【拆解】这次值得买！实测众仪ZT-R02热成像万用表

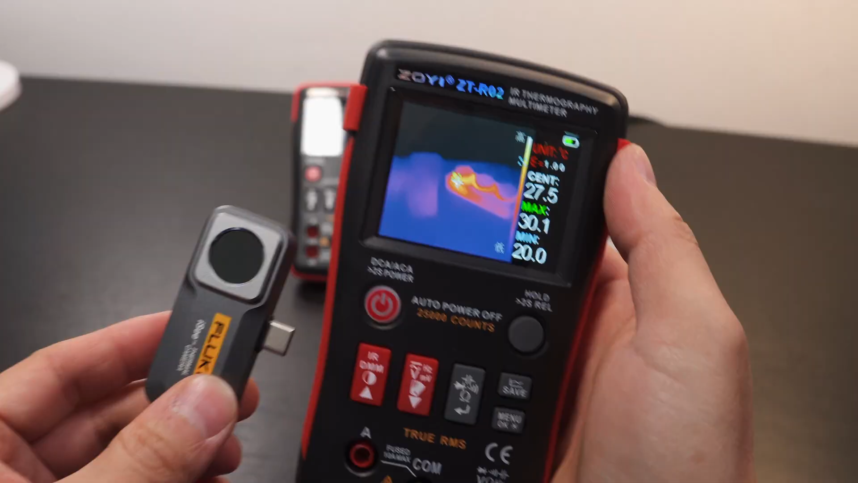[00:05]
On screen: max 30.1°C, min 20.0°C
这个是R202热成像万用表这个是弗鲁克的热像仪它们两个价格相差了三倍
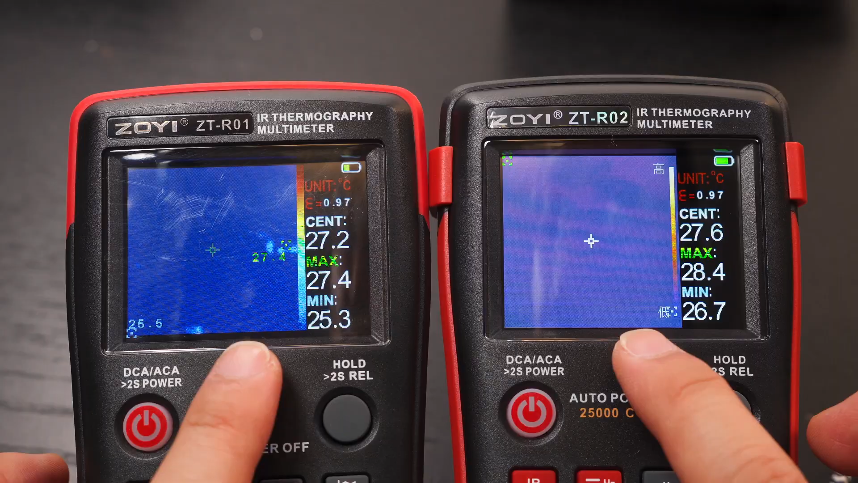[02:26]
两个型号的热成像显示界面内容差不多都有发热率温度单位中心温度最大温度和最小温度R202多了一个高低的显示
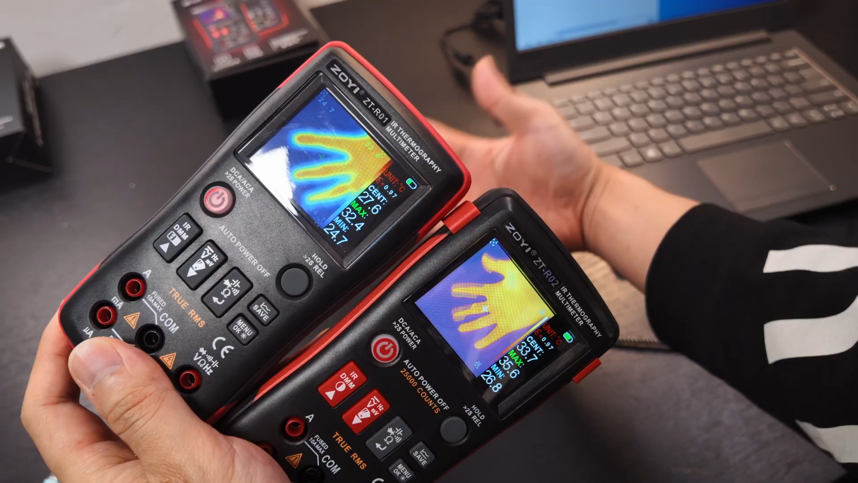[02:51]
已经达到了足够流畅的程度而且它的最近对焦距离也改善了很多看我的这个指缝大概5厘米的对焦距离依然很清晰而且延迟很小看R201延迟挺大而且糊成了一片再看R202
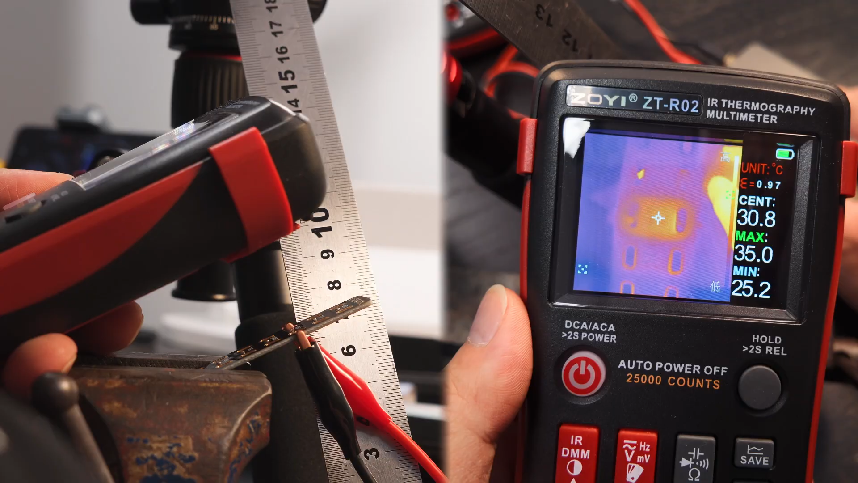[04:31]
On screen: max 35.0°C, min 25.2°C
这个发热点的封装是0603尺寸是1.6毫米乘以0.8毫米用R202可以很清晰的看清发热点的位置
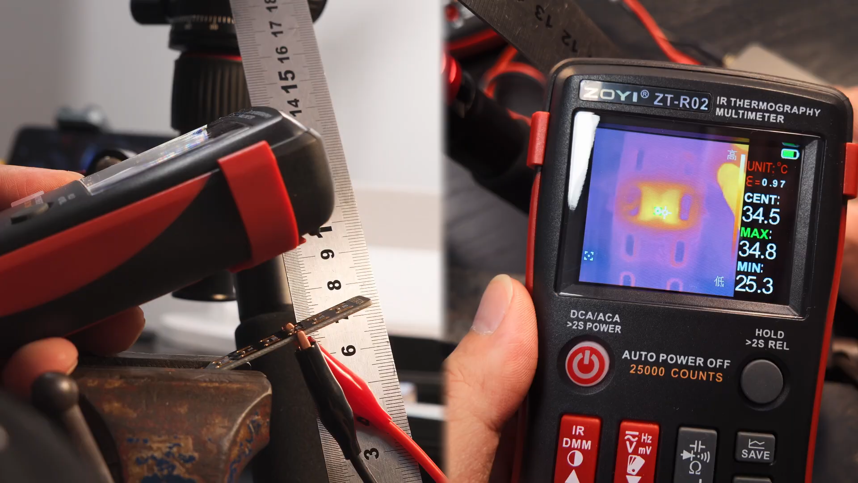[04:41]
On screen: spot 34.5°C, max 34.8°C, min 25.3°C
看这个是R201看到的效果很难准确判断它的位置可
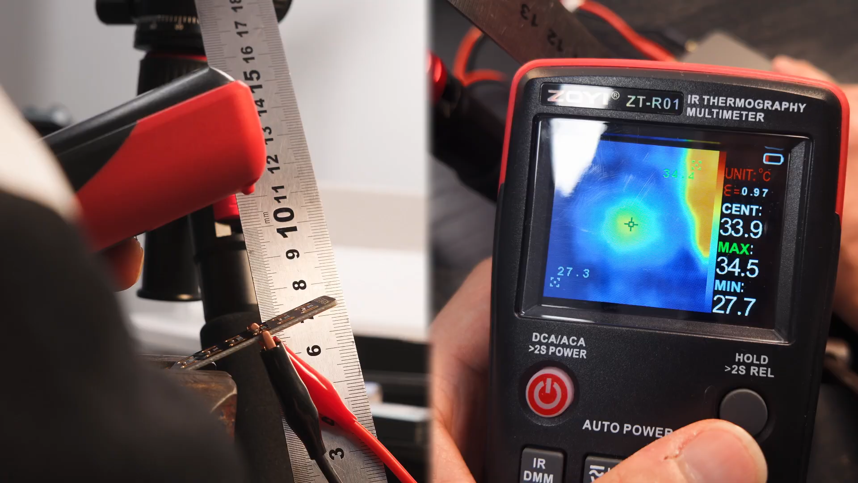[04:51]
On screen: max 34.5°C, min 27.7°C
见这次R202的提升是巨大的
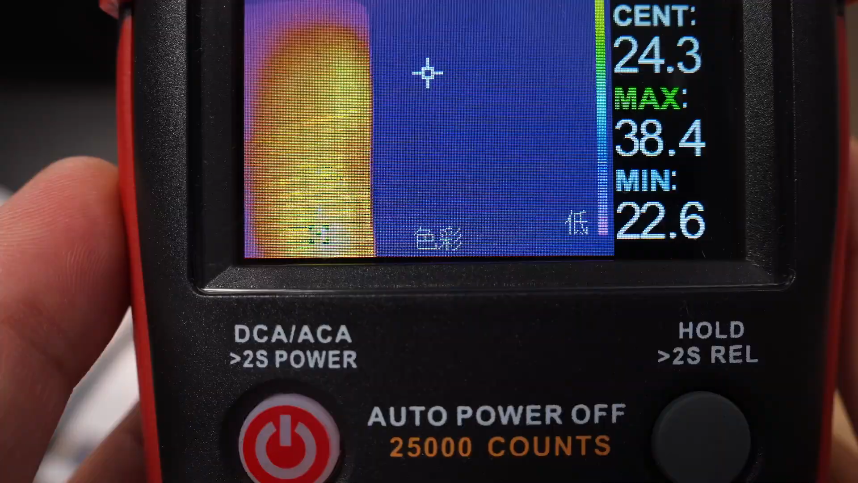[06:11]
看每一个都有文字提示这样就不用去盲猜然后返回键是相同的拆单键也是相同的而且他们两个都带有手电筒
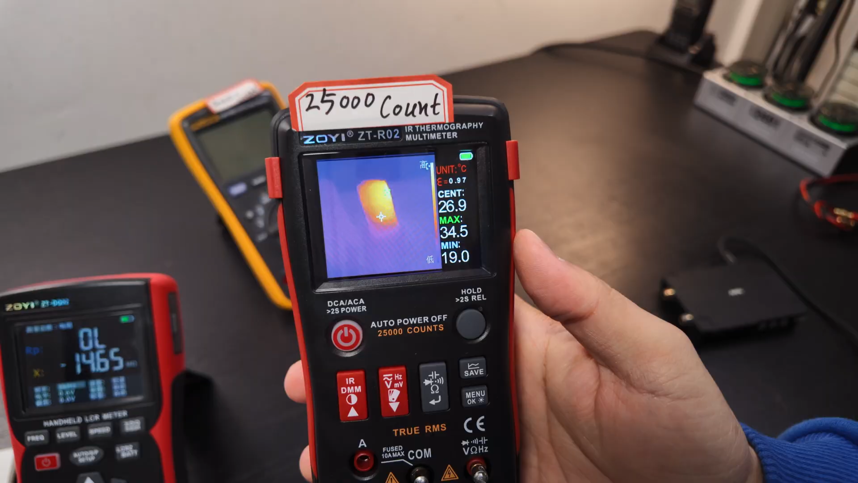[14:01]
On screen: max 34.5°C, min 19.0°C
它有热箱仪对于这个价位来说就比较有性价比了
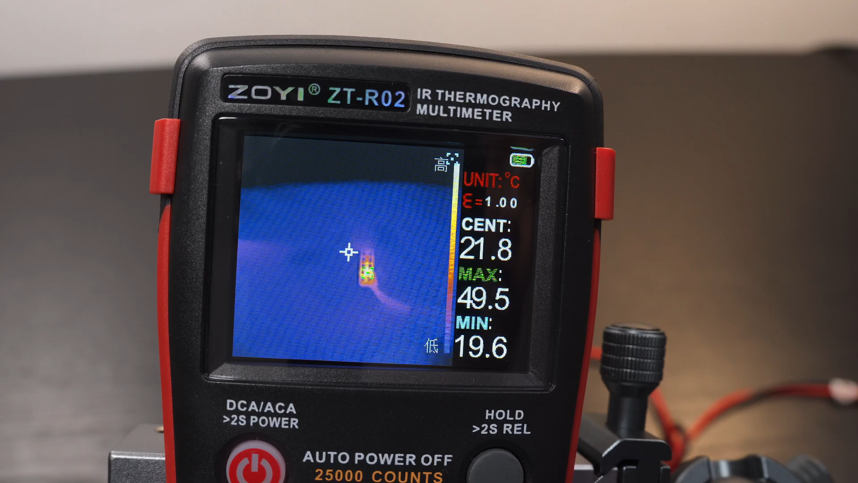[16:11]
On screen: spot 21.8°C, max 49.5°C, min 19.6°C
把R202放在尺子的顶端去测量下面的温度测到的发热点最大温度是49.
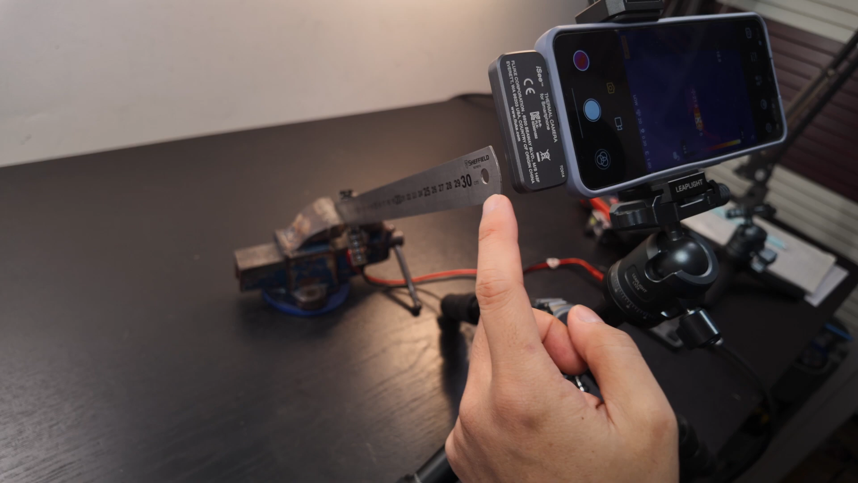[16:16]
5度弗鲁克的热像仪也放在同样的距离来测量测到发热点的最大温度是49.
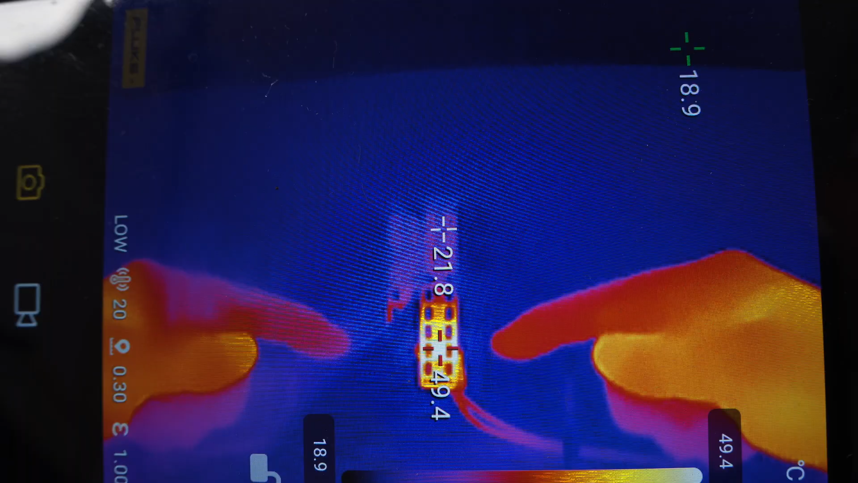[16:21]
On screen: scale top 49.4°C, scale bottom 18.9°C
4度
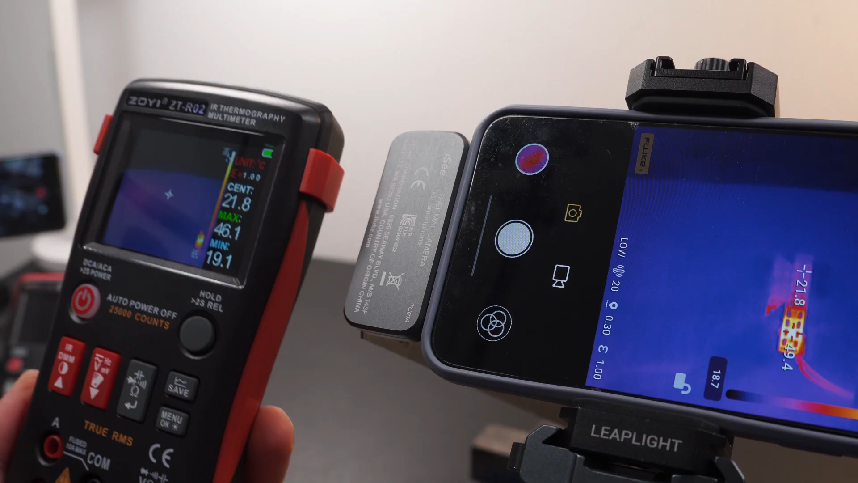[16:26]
On screen: spot 21.8°C, min 19.1°C
R202的测量结果跟弗鲁克的测量结果非常接近
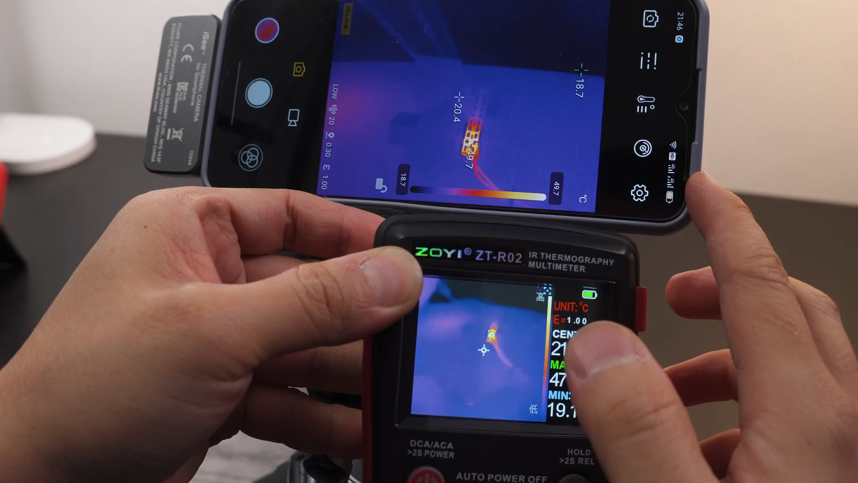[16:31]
虽然屏幕显示上面R202没有弗鲁克那么有优势但是我把测量距离拉近到5-6
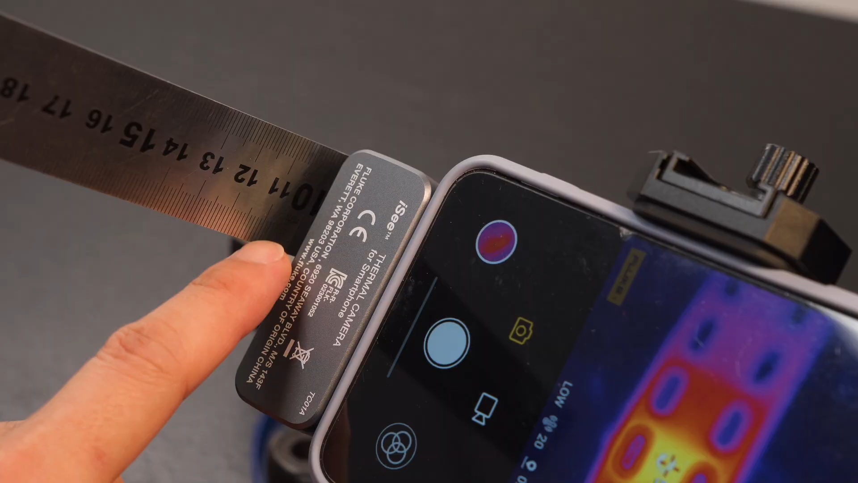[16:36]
厘米以后看R202在这个距离的清晰度是比弗鲁
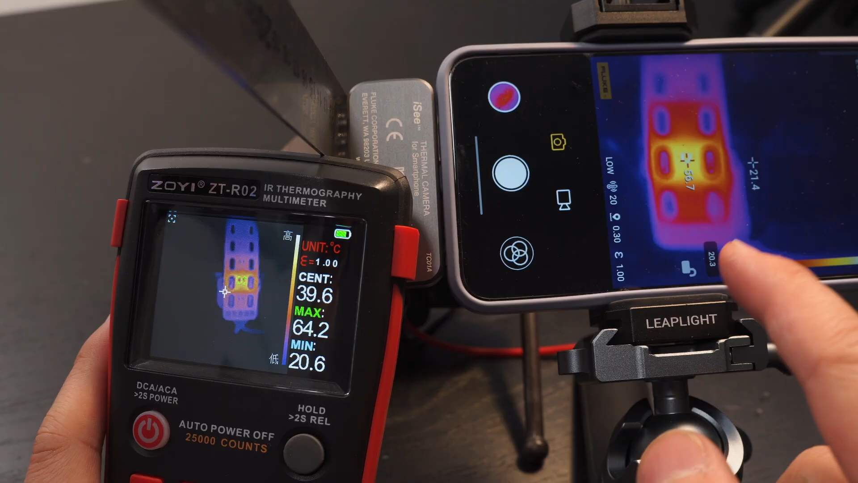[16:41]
On screen: spot 39.6°C, max 64.2°C, min 20.6°C
克要高的也就是说你拿它去检查电路板就不用去单独配一个微距镜头
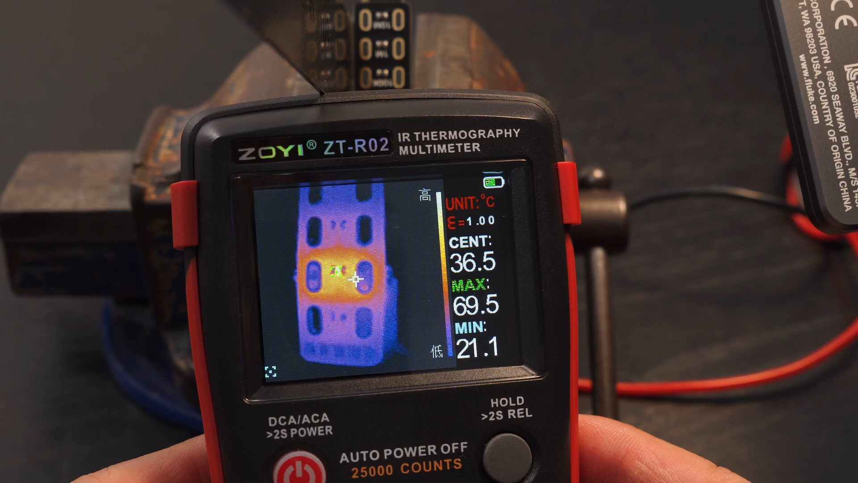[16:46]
On screen: spot 36.5°C, max 69.5°C, min 21.1°C
而且你看它们两个在相同的测量距离视长角是差不多大的